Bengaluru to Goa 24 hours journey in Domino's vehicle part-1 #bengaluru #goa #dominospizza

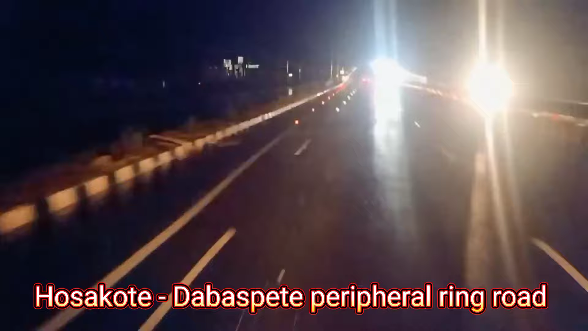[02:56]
ಗಾರ್ಡ್ ಸೆಕ್ಷನ್, ಗಾರ್ಡ್ ಸೆಕ್ಷನ್ ಎಲ್ಲಿ ಸಿಗುತ್ತೆ ಸರ್? ಇದ್ಯಾವ ಟೋಲ್ ಸರ್ ಇದು? ದಾಬಸ್ಪೇಟೆ. ಇಲ್ಲಿಗೆ ಎಂಡ ಈ ರೋಡು,
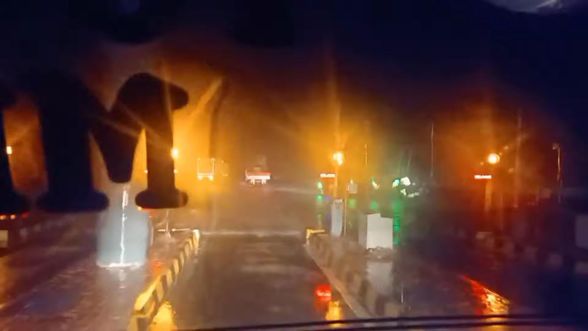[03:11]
ಆಮೇಲೆ ತುಮಕೂರು ರೋಡಿಗೆ ಜಾಯ್ನ್ ಆಗ್ತೀವಿ. ಭಯಂಕರ ಮಳೆ.
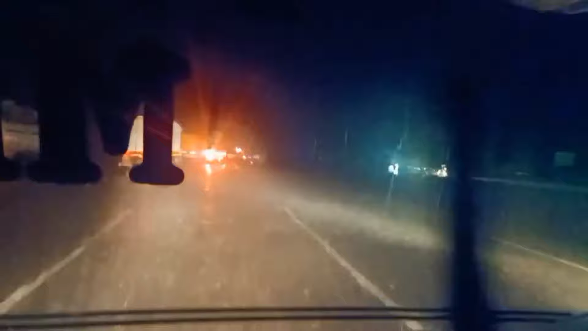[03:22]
ಹಂಗೆ ರೈಟ್ ಮಧುಗಿರಿ, ತುಮಕೂರು, ಬ್ಯಾಂಗ್ಳೂರು.
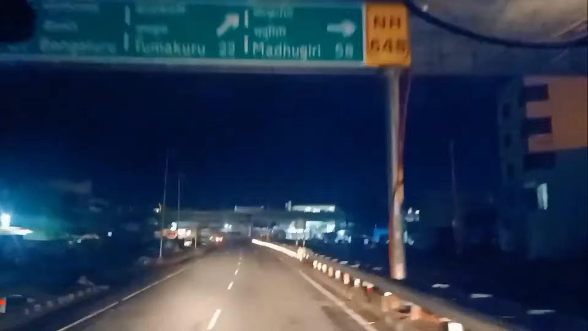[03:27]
ಹಿಂಗೆ ಇಲ್ಲಿ ರೈಟ್ ತಗೊಂತೀವ ಸರ್ ಇಲ್ಲಿ? ಓಕೆ, ಬ್ಯಾಂಗ್ಳೂರ್ ಹೋಗ್ತೀವಿ. ರೈಟ್, ಹಾಂ, ರೈಟ್ ತಗೊಂಡ್ರೆ ತುಮಕೂರು. ಓಕೆ, ಟೋಲ್ ಇದೆಯಾ ಮುಂದೆ ಇಲ್ಲಿ?
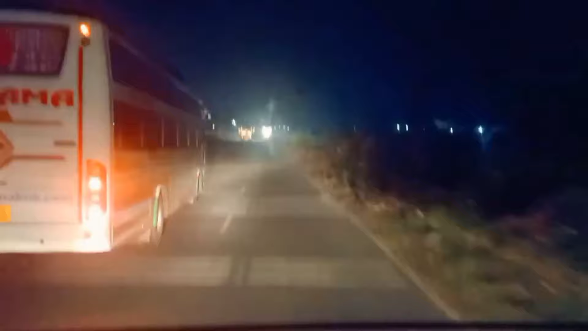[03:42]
ಸುಗಮ ಟೂರಿಸ್ಟ್.
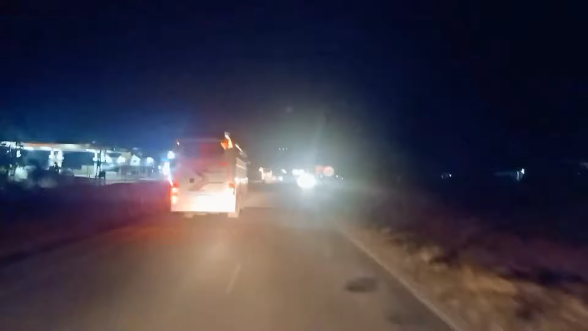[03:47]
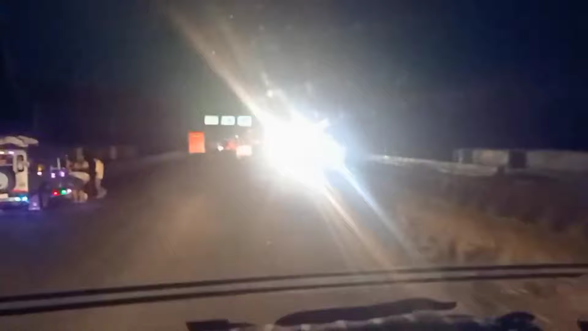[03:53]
ತುಮಕೂರು 7 kilometers, ಪುಣೆ 780, ಶಿವಮೊಗ್ಗ 223.
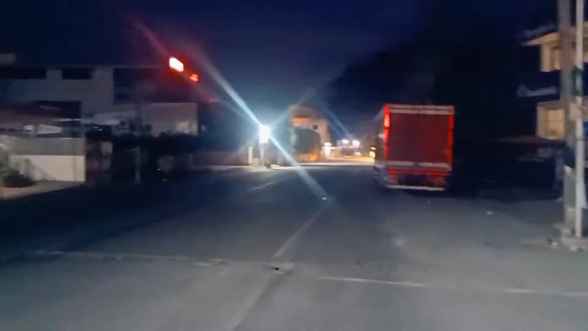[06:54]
ಮತ್ತು ಈ ಕಡೆ ಹೋಗಿ ಒಂದು 200 meters ಹೋಗಿ ಯೂ ಟರ್ನ್ ಮಾಡ್ಕೊಂಬಂದ್ವಿ. ಇನ್ನೂ ಕತ್ಲೆ ಇದೆ, ಬೆಳಕಾಗಿಲ್ಲ ಇನ್ನೂ 5:30 ಆಗಿರೋದ್ರಿಂದ, ಬೆಳಕಾದ್ಮೇಲೆ ಸೂಪರ್ ಇರುತ್ತೆ. ಸೊ ಇಲ್ಲಿಂದ ನೆಕ್ಸ್ಟು